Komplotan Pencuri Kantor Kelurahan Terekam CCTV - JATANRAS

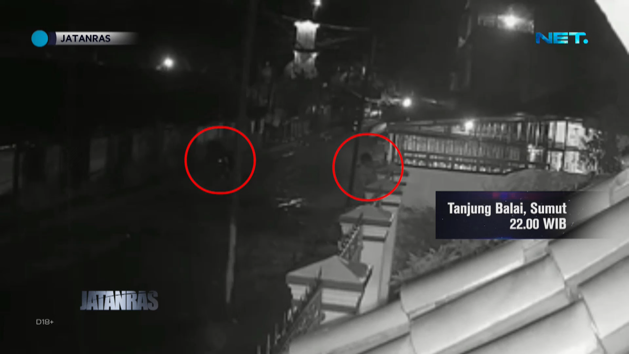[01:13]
pencuri TV di kantor lurah Tanjung Balai 4, Tanjung Balai, Sumatera Utara.